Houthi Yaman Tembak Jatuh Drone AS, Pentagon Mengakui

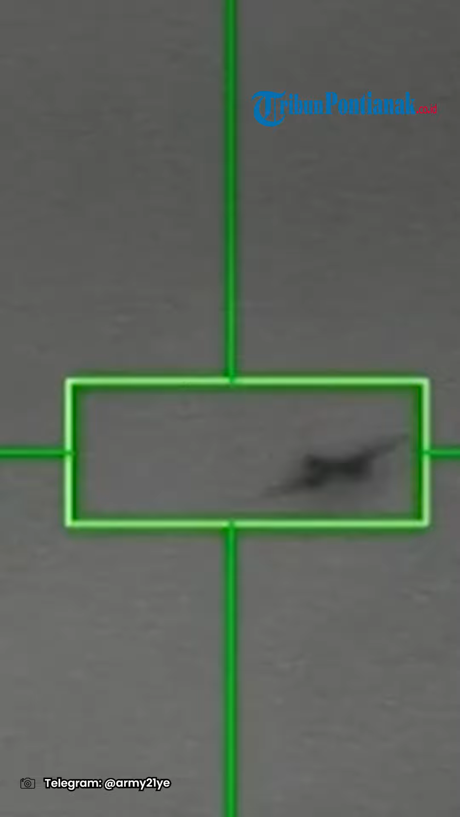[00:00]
Satu pesawat tak berawak militer Amerika Serikat ditembak jatuh saat beroperasi di pantai Yaman,